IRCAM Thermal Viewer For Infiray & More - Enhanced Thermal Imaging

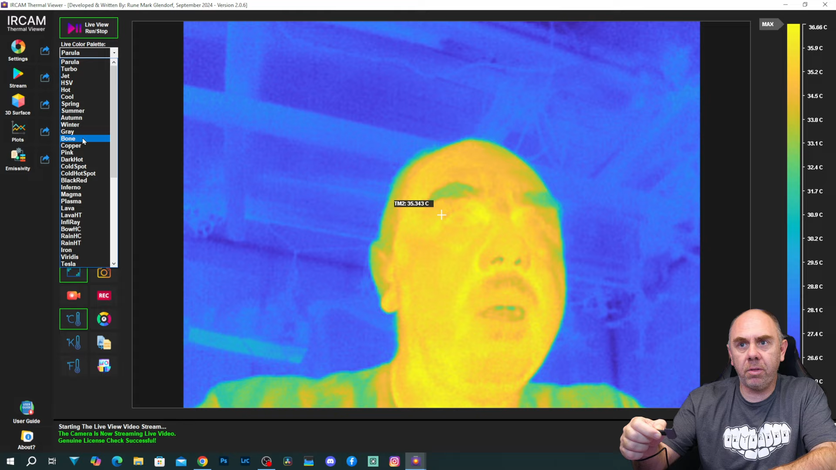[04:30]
On screen: spot 35.343°C, scale top 36.66°C
Now this is the same settings you would find on any thermal camera. There is an incredible amount of options under here. I'm not going to go through every one. At the top, you can see we've got that. We've got grey. We've got lava.
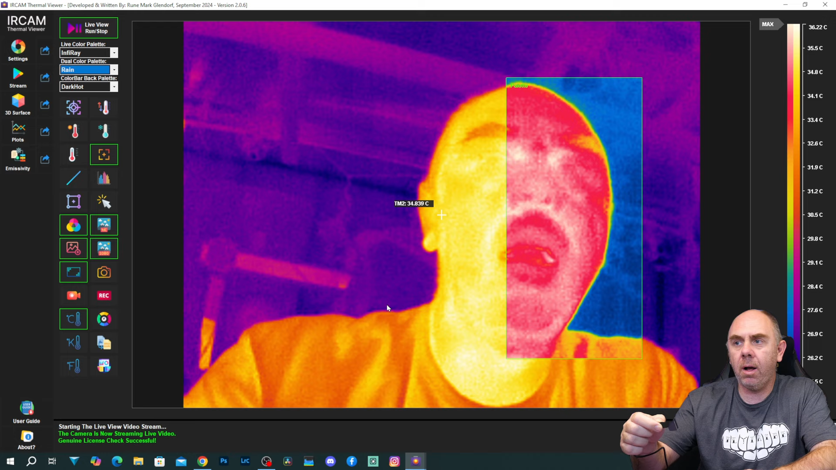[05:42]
So on different parts of the screen, you can choose a different colour palette. So Tesla there, we can do that rain one there. So for instance, if you wanted to look at one part of your board with one colour palette, or one part of it with one thing and one part with the other, you absolutely can. Then down the bottom here, we've got all our main controls. So I'm going to walk through these one at a time. We've got a calibrate option if your camera supports it.
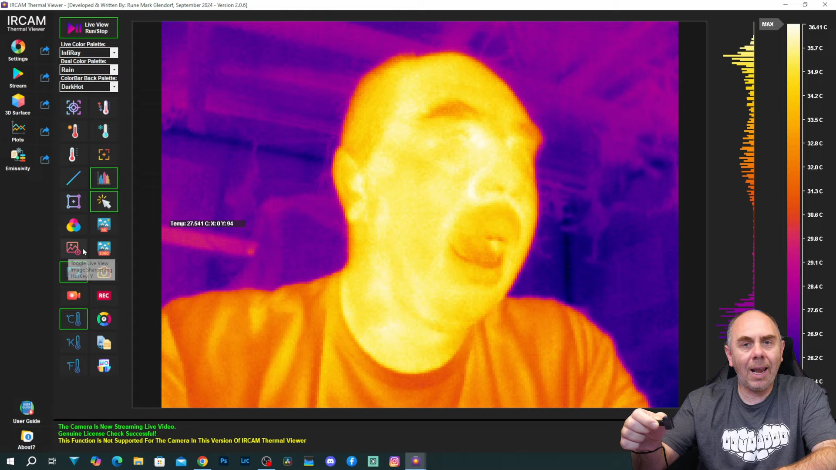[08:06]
This thermal camera that I've got here, the P2 Pro, doesn't have a huge resolution, but they do have some features in this, which enhance the resolution from the camera. So we have this option here, which is live view image sharpening. So I've turned everything off. You can see there, that's the standard image from the camera itself. If I turn on sharpening, you can see it has made the image sharper, but it does look a lot more blocky.
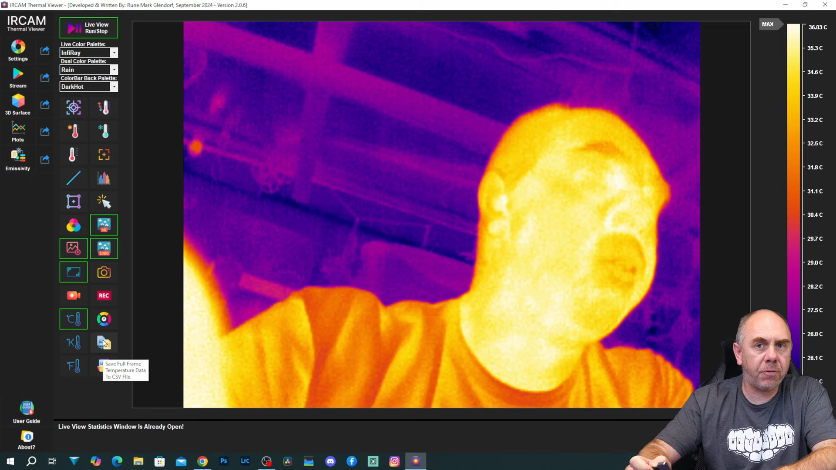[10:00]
And we'll look at that in a second. Finally, then we've got a few more options. We've got save a full frame of temperature data as a CSV. And then we've got show live statistics.
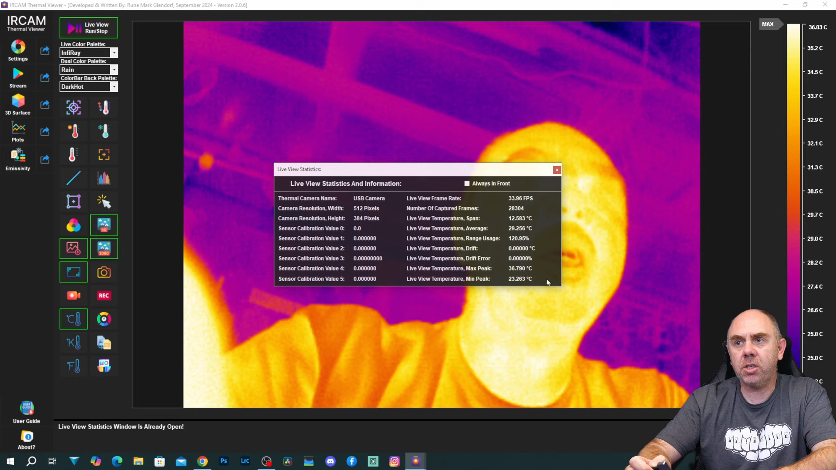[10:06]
On screen: max 36.790°C, min 23.263°C
If I just click that, it gives us an overview on the display of the statistics from the camera. You can see everything there being shown on the screen. Now below the stream screen, we also have 3D surface. Now I'll be honest, this isn't a feature I've tested a lot. You can see there, it gives this 3D image. There's a bit more info about this on their website. And there is some really cool stuff you can do with this.
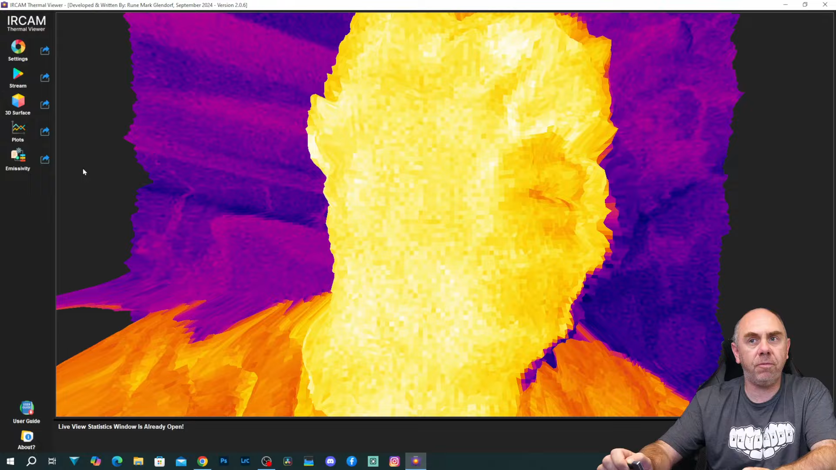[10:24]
It isn't something that I have personally touched on in the software yet. Then we have a plot screen. This allows you to plot the temperatures from the camera.
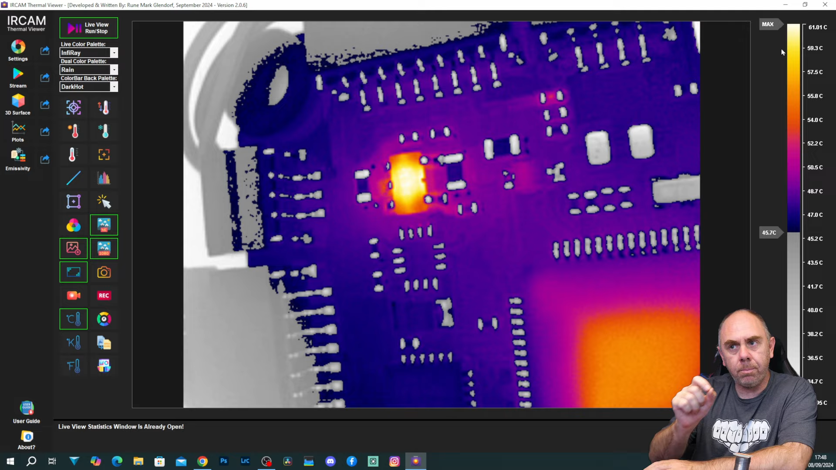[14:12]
This allows you to adjust what shows. So again, you can adjust it like this. You can bring the maximum down like that. This is really good for identifying exactly what component is the hottest on the board. You can do it via the tracking, but there are times where you will look at some PCBs and just everything is wiped out because it's all so hot. So what this then allows you to do is start to ignore everything else. And you can see there that I've adjusted it to the point of, you know, what is the hottest items on the screen? You can see it's that item there.
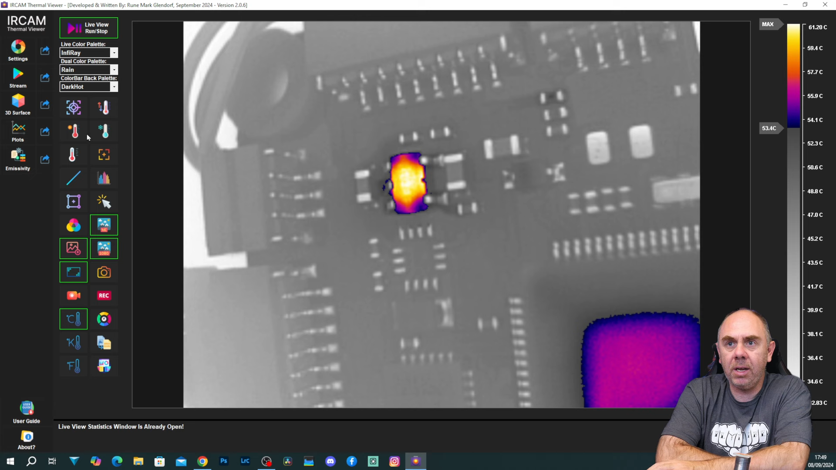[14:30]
We could track it with a maximum temperature and that would put a dot over the top of it as well. But this is just a nice way of being able to identify it on the board by adjusting the minimum and maxes down there.
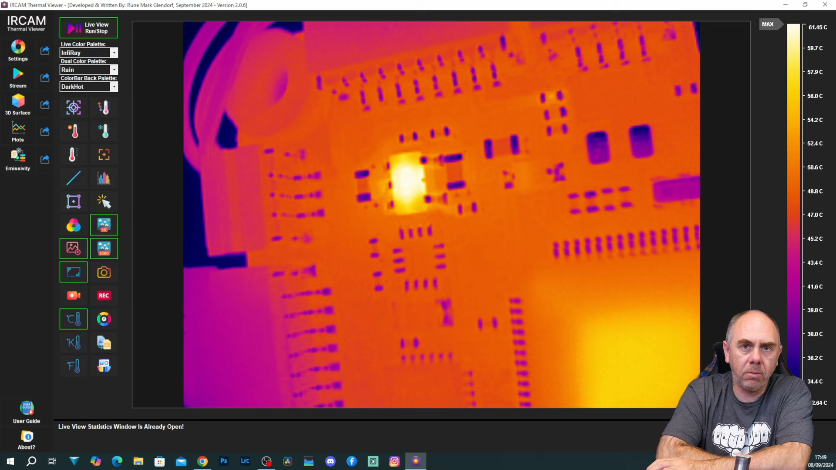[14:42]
Now, as I've said, there are lots of different color palettes available. I'm not going to go through each one, but there's some real nice ones here that are good at showing the different temperatures on the board. So again, if I just bring this out, this one here is really good at identifying the hottest components.
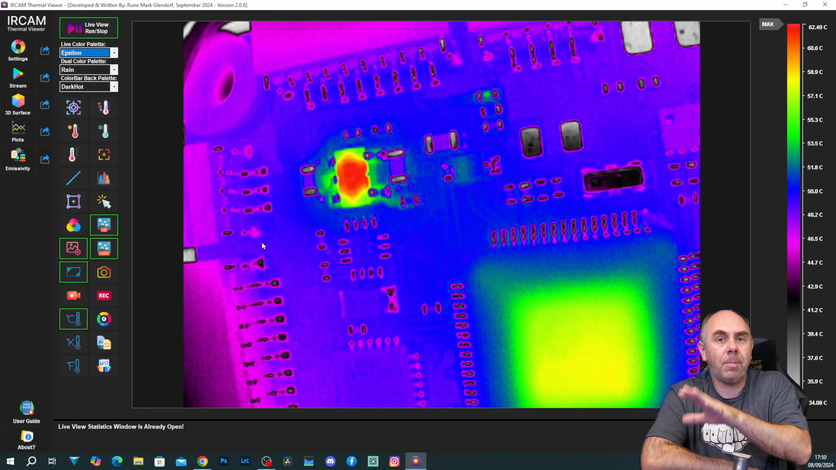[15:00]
So it's not just about having the options to set the temperature. It's about choosing a color palette as well. That's going to give you the best possible view of the component, the board, or whatever it is you are looking at. Now, just to demonstrate the kind of things that you can do, I currently have multiple temperature points being measured. We have a region of interest. We have the temperature measurement plot along the bottom, and we even have a trigger set up that when the temperature gets over 59 degrees, it will actually take a capture image of that.